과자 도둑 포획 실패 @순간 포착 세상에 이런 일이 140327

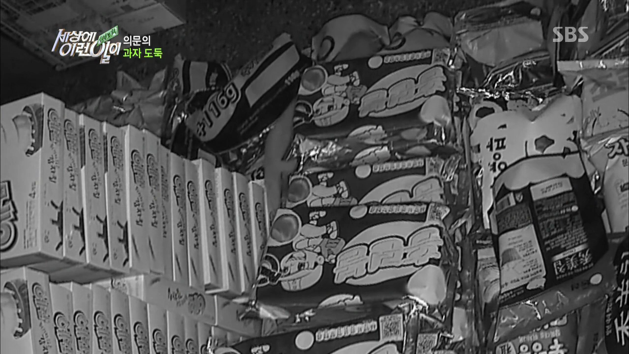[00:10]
당황하죠. 겉으로 유인해야 냄새를 되니까요. 쫓아 더드 안에 과자를 발견한 녀석.
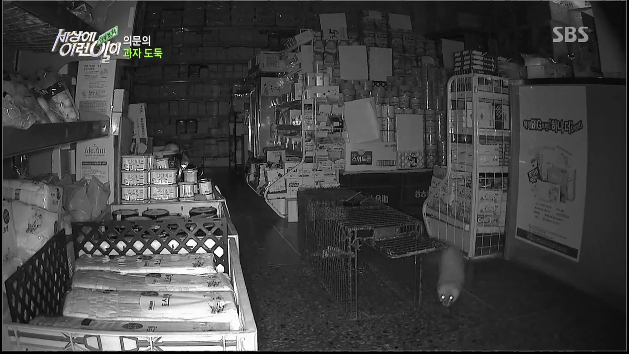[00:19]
오, 거기까지 왔어요. 왔다 왔다 왔다.
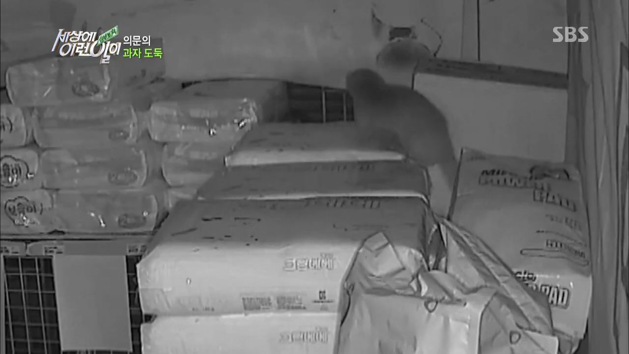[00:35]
그리고는 서둘러 갔죠? 돌아가 버리고 만다.